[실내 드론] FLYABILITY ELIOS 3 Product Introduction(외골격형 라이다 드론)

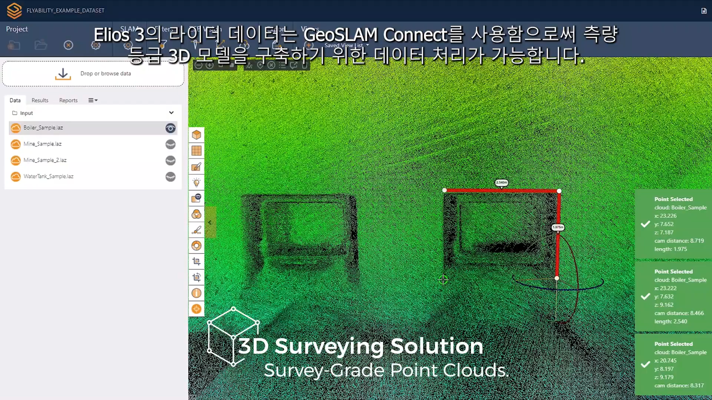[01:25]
Thanks to an integration with GeoSlam Connect, Ilios 3's LiDAR data can be processed to build survey-grade 3D models.